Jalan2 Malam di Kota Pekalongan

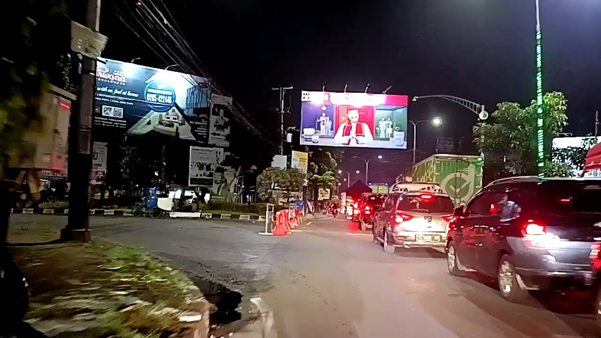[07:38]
Terus Ya saya pilih sekarang ke
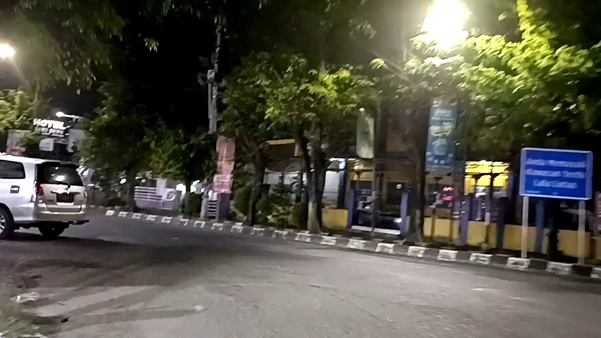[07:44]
Kiri ke jalan Hayamuruk Ini kawasan Ponsel ini Di sini kawasan orang Menjualan HP
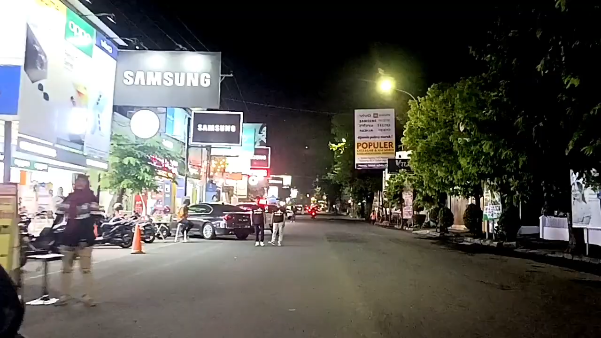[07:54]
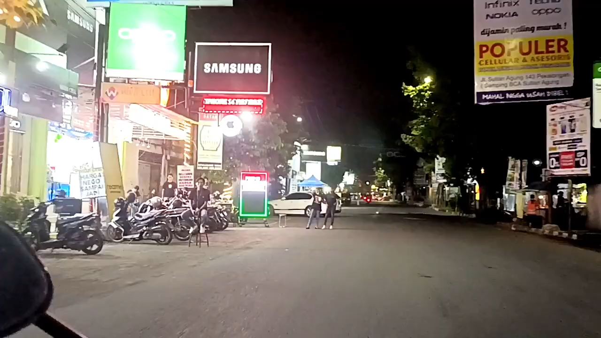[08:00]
Kawasan orang Jualan HP Ketuk HP Ada banyak Di sini kita jumpai
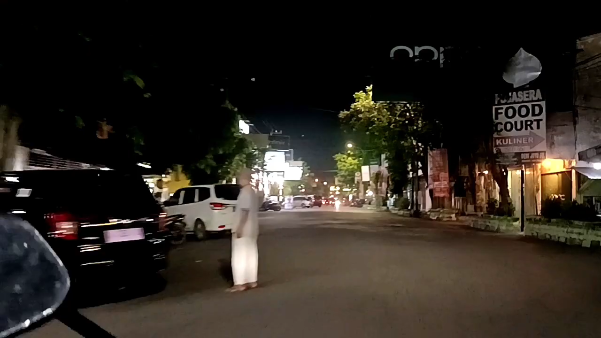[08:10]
Ini ada Warung di trotor Yang rame banget Ini
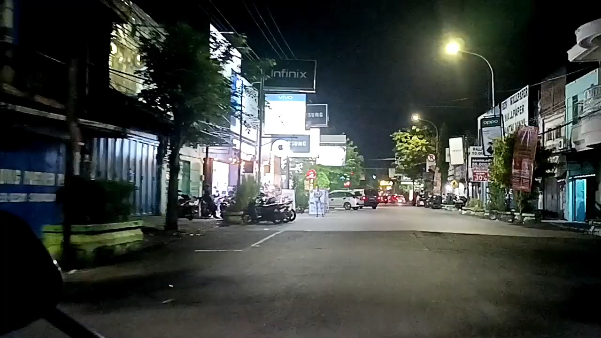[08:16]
Jualan apa ya Rame banget Ini melewati Ada Mobil keluar dari kampung Pesindon
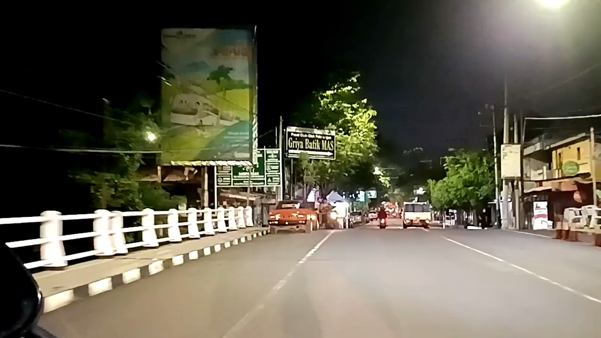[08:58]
Bioskop Ini namanya gambaran Kapitol atau apa ya Bioskop Zaman Belanda
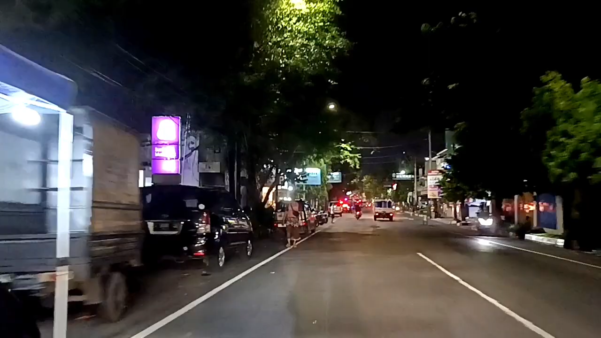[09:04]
Masih di jalan Hayamuruk Yang sebelah Kiri
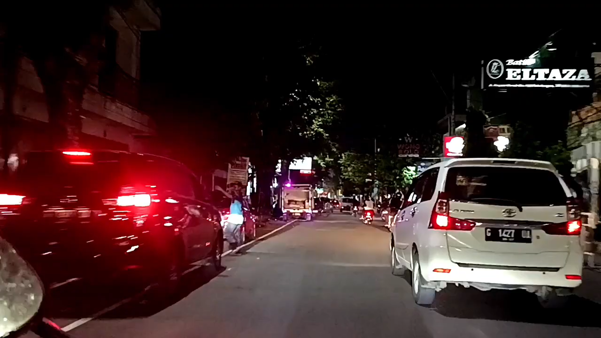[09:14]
jalan Kampungnya Kalau masuk ke Namanya kampung Sampangan Kalau yang kanan Masuknya ke Kampung Kauman Kanan jalan Masuk kampung Kauman Kiri Sampangan Ketemu lampu Merah lagi Ketemu Lampu trafik
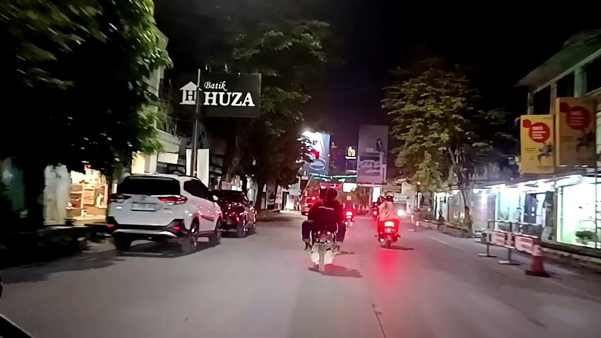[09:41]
Ke kiri Jalan Sanuddin Kanan Jalan Wahid Hashim
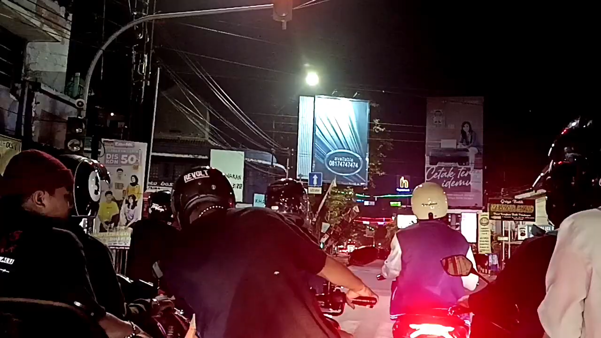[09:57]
Masjid Al-Jami Kauman Selamat menikmati
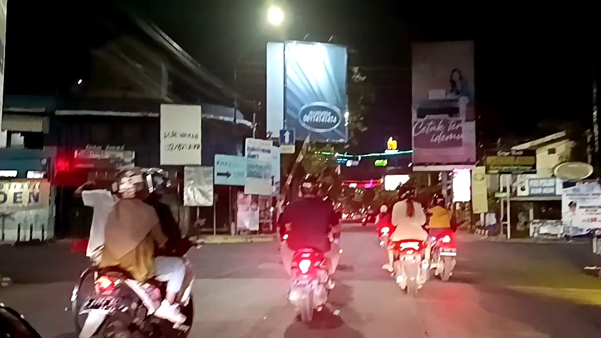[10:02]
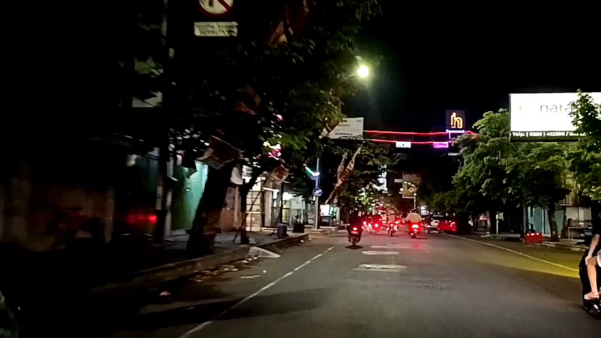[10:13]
Terima kasih hypermart di sini yang ke kanan itu Plaza Pekalongan ya tapi ini saya mau ke ini mau ke jalan
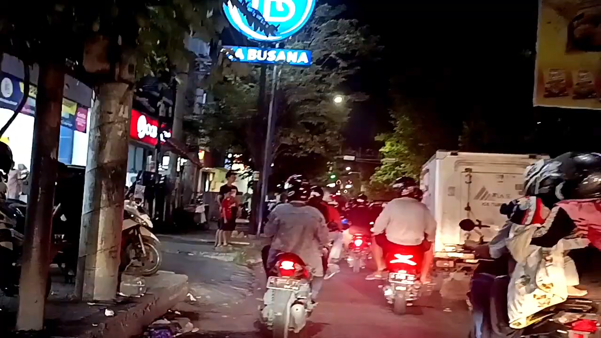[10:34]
apa namanya Agus Salim mau
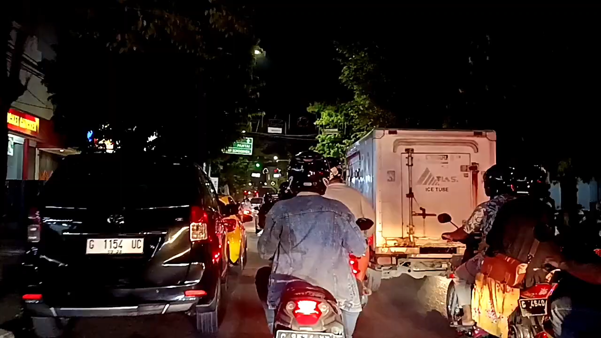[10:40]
beli roti ke toko roti iyalah mana beli roti di
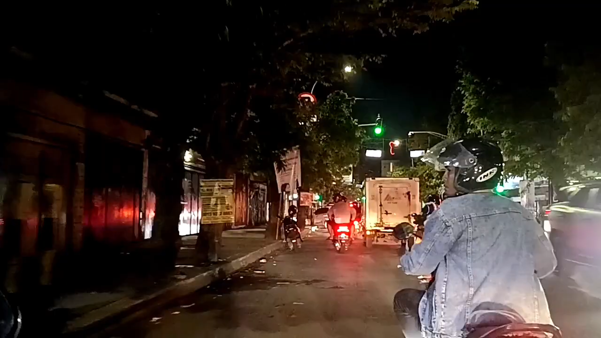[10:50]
toko besi ya ke kiri ke arah utara ini
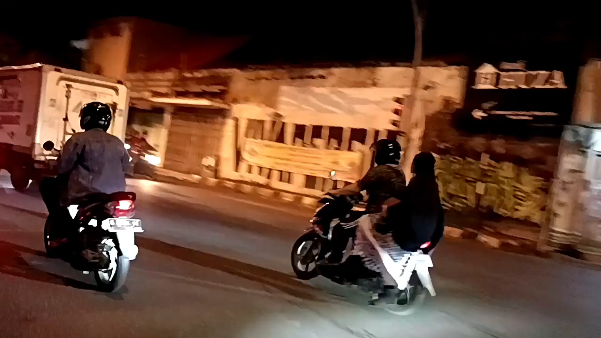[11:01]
ya di sini mampir ke sini dulu beli roti
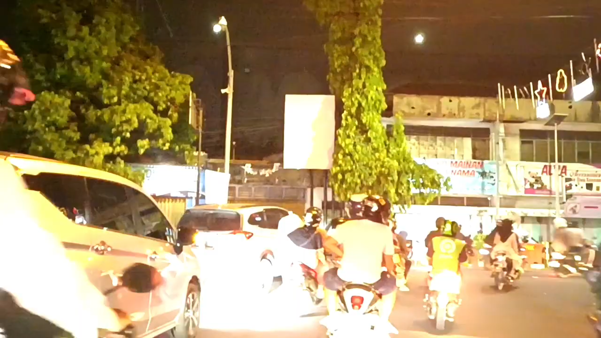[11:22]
ini ke arah tadi yang jalan ke jalan yang tadi sudah sudah saya lewati jalan DR Cipto
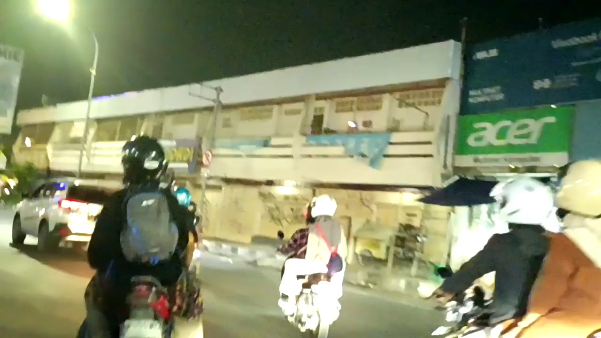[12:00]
belok ke arah jalan santara ini di depan dan di depan monumen di sini
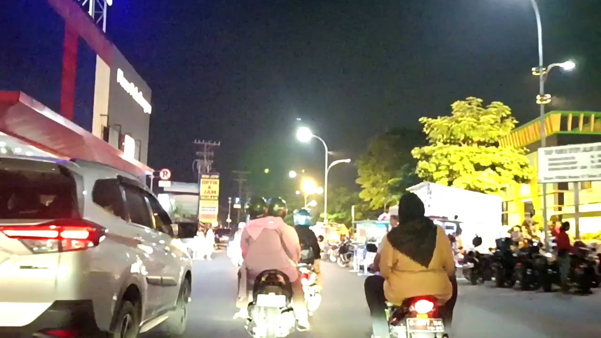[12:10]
macet karena ada komedi putar ini sudah beberapa hari ya mungkin sudah seminggu lebih ini tapi masih rame juga